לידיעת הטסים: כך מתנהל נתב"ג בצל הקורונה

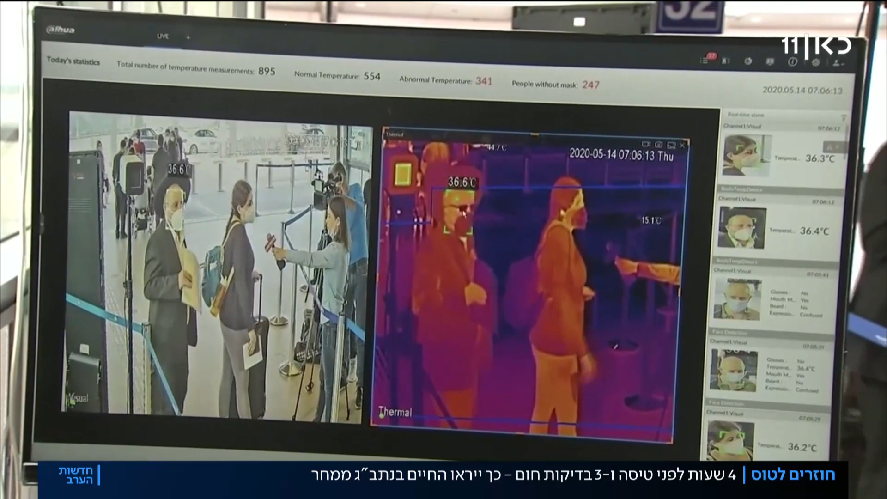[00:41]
תגרום גם לנוסעים ובעיקר לחברות התעופה להתחיל להגיע עשו בדיקות בכניסה, צילמו אותי,
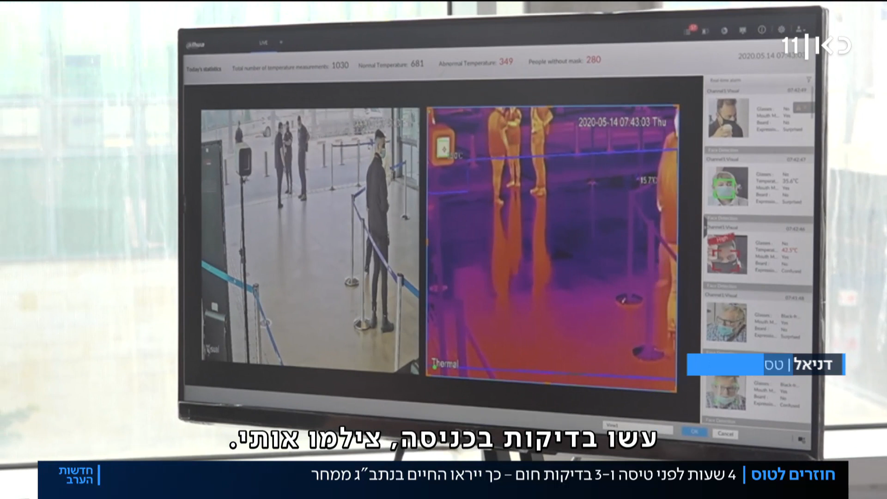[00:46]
מרגיש בטוח תלך עכשיו אמיר ייכנס עם חום אפשר לראות פה את ההתראה,
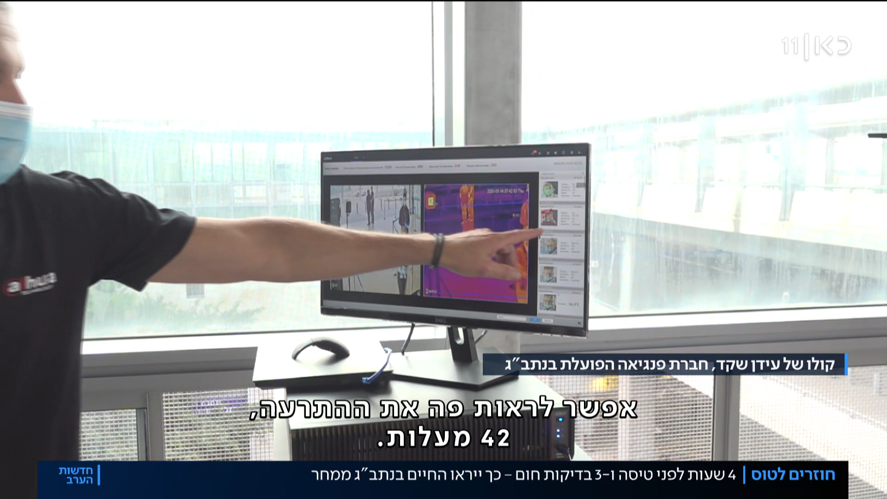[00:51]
כולים לשתי מעלות לא ניתן לפספס את אותו חולה אז איך זה בעצם הולך לעבוד?